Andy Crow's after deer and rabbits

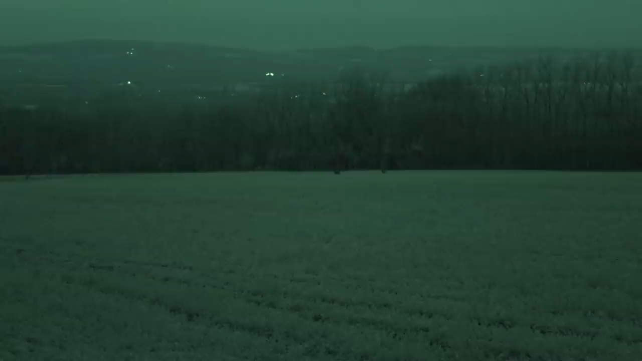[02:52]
They need to get a move on. We're sitting here and we've got two coming up along the hedge, making their way here.
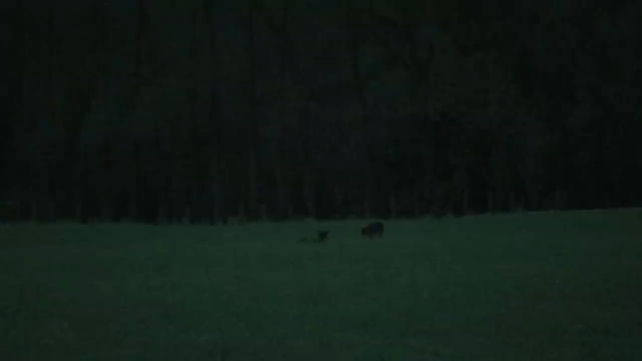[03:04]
Just like they get here before it's too dark. They're getting a bit of a trot, well, not a trot on here, they're making their way here steadily. They're eating the rope on their way here. So, yeah, hopefully they get here.
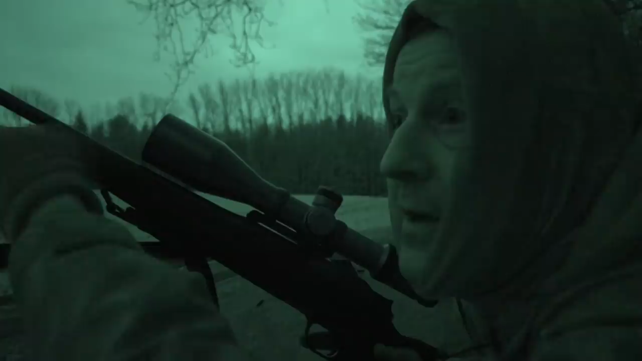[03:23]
That's one of the reasons for putting the pairs there, I know they're going to come to here. It's just when they get here in time. So, but if those pairs weren't here, they'd hit up over the fence down there, go out in the field, you wouldn't get a shot at them. But at least I know there is deer coming here. It's just whether, it's potluck, whether they come here before it gets dark. But yeah, these two are, they're coming.
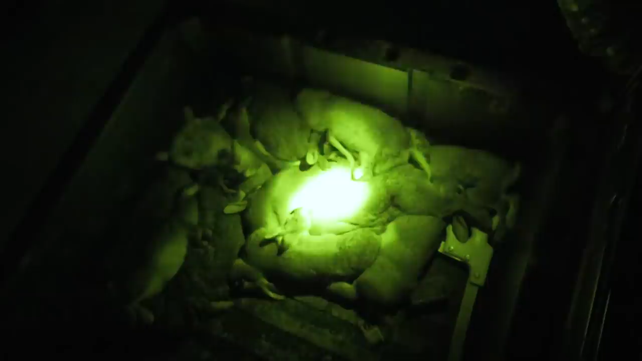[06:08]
They're sitting tight which is quite nice. It gives me a bit of time but over on this grass I'm having to rush them a little bit.
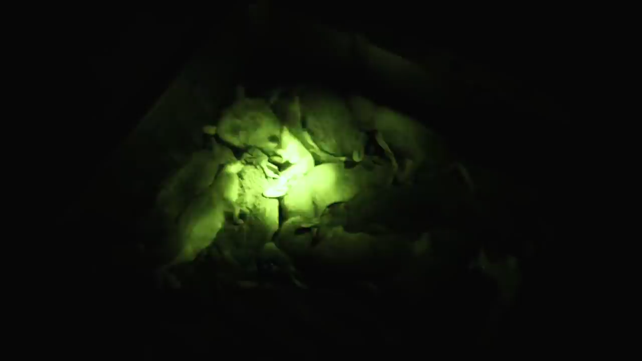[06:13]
We're going to go and do one more grass field up along the track. There's usually a few rabbits out there. See what there is out there and then go back on the wheat for half an hour or so and see if we can pick up another half a dozen.
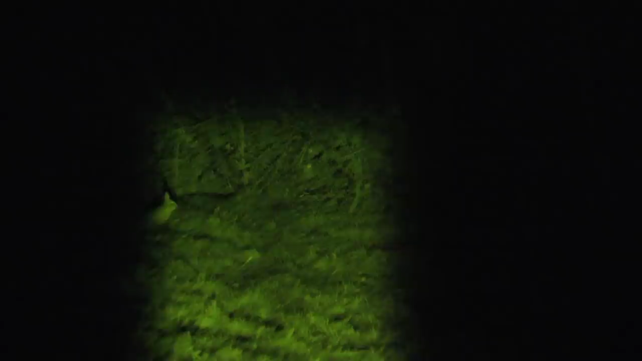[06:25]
Keep it on him. I'll have your money. At the top of one of the grazing fields a woodcock.
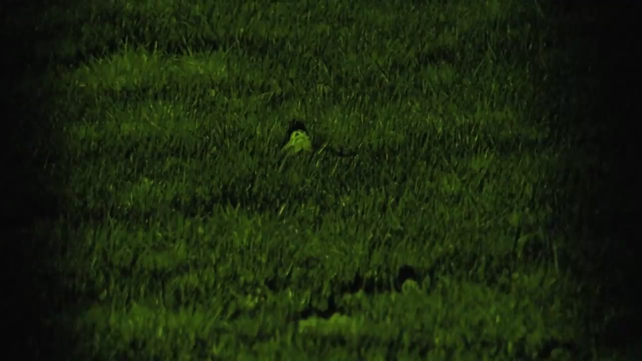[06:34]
It shows you always need to be 100% sure you know what you're shooting at. This field here in particular, you can see there's a lot of molehills here so there must be a lot of worms. The amount of times, it's a bit dry at the minute, but the amount of times you come up here and,
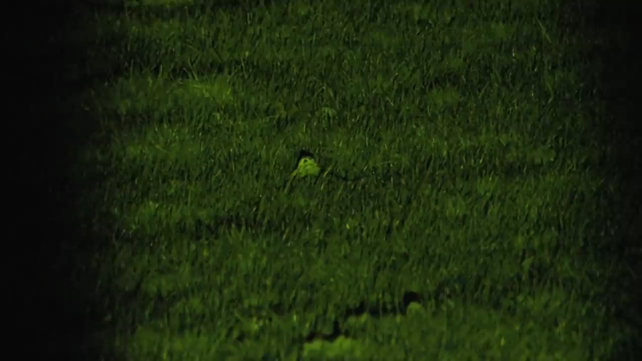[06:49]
like Gary said, I was using woodcock here. I've seen 2015 here.
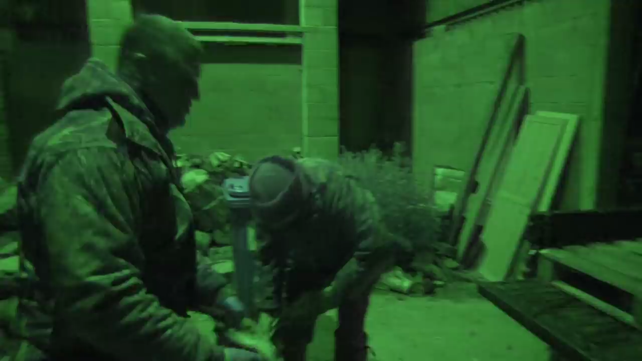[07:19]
All the foxes we shoot, all the deer guts, all the waste all goes in here. It all gets burnt.
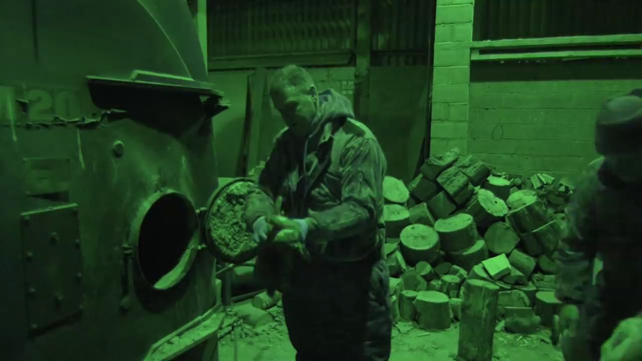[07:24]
Just saves having it laying about.
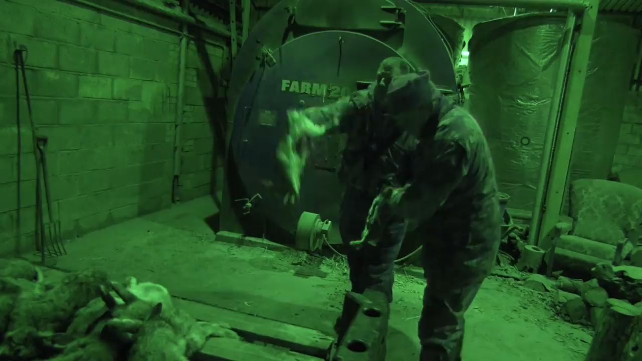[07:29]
Some of these rabbits are very covered and will be heading to his kitchen and not the game dealer. All the fat round the kidneys.
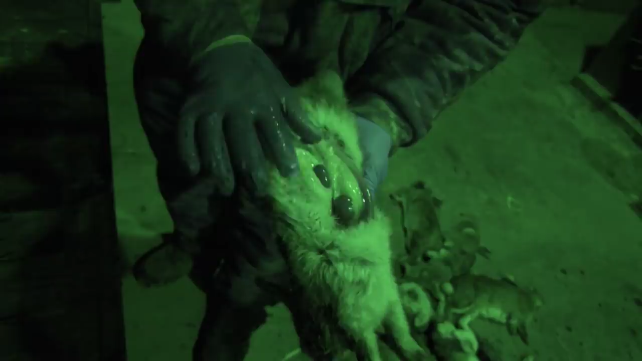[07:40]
They've had it so easy. I think I know where that one will end up.
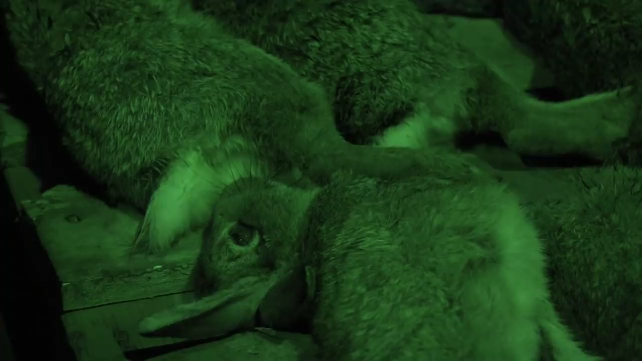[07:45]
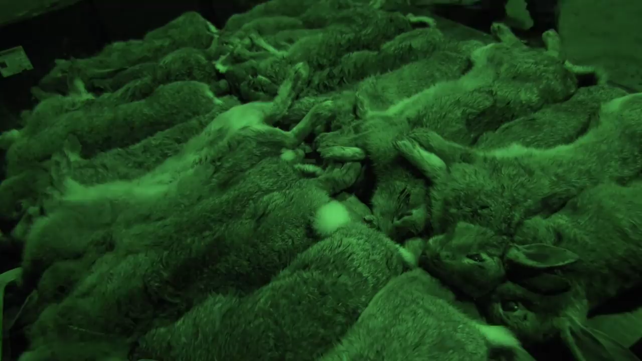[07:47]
It's been a productive evening's best control job that has also delivered some wonderful wild meat for the table with a side order of pear.
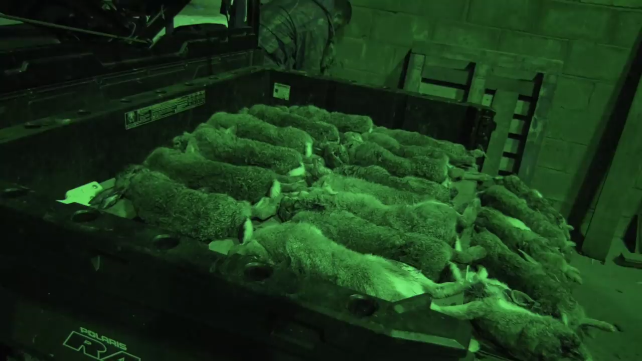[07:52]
Nice to see you in the shade.